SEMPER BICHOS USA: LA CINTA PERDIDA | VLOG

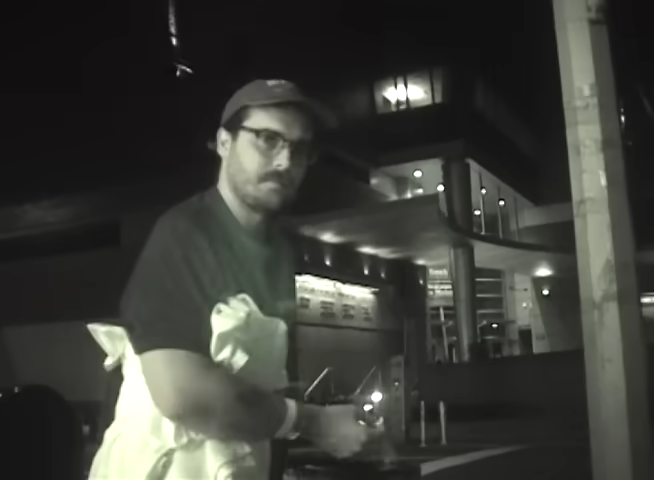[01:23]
Mira, ¿cómo se le quita el night vision a esto?
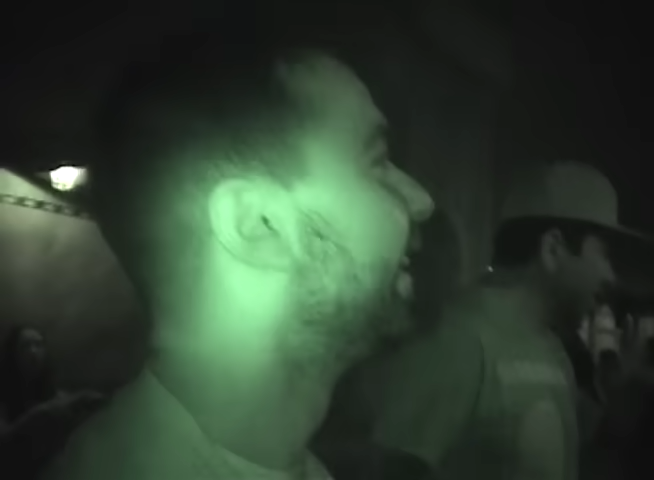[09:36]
¿Dónde estamos entrando? Ya, estamos entrando a la momia, The Mummy.